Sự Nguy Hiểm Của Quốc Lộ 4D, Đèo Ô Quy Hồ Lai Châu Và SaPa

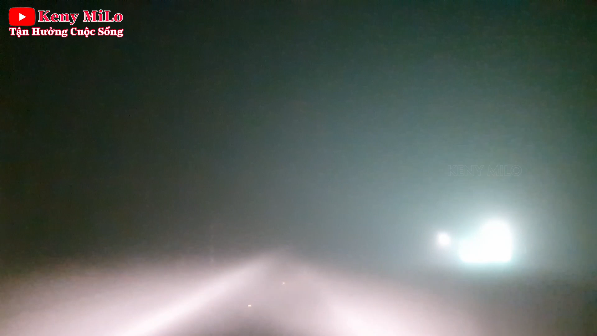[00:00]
hèn chi người ta tắt đèn, người ta chạy đèn có thui mà người ta thấy đường á, cái kiến đâm cái kiến của mình á, má thấy đường luôn á, rồi thấy à, hay là anh vô cũng thấy đường á,